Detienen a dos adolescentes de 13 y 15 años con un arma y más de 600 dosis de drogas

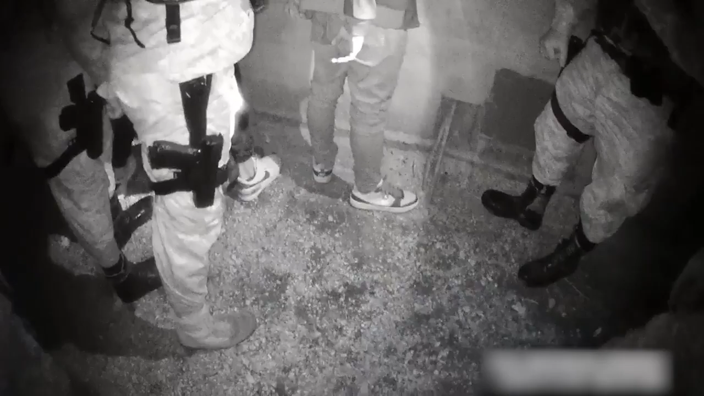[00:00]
Alertados por disparos de arma de fuego en la intersección de Camino Colman y Capitán Tula,
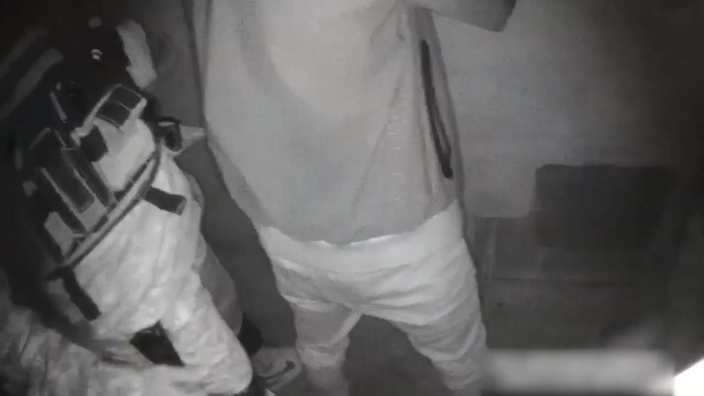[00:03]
efectivos de la Guardia Republicana detuvieron a dos jóvenes de 13 y 15 años.
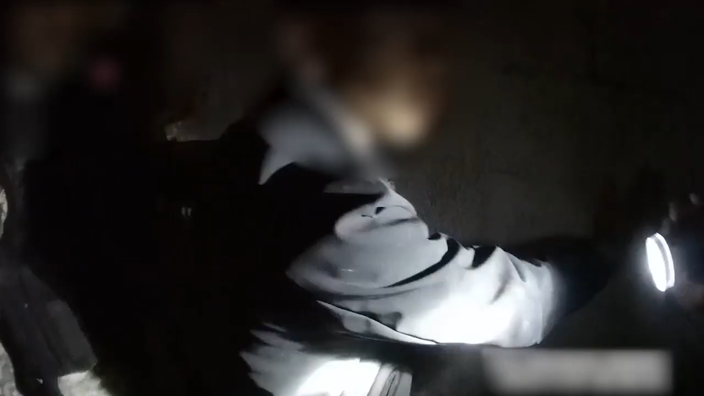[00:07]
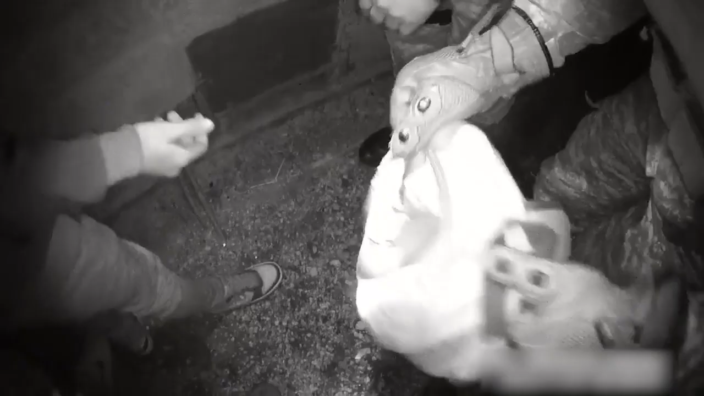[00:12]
El menor de 13 años llevaba una mochila y en el registro se ubicaron 465 envoltorios de cocaína,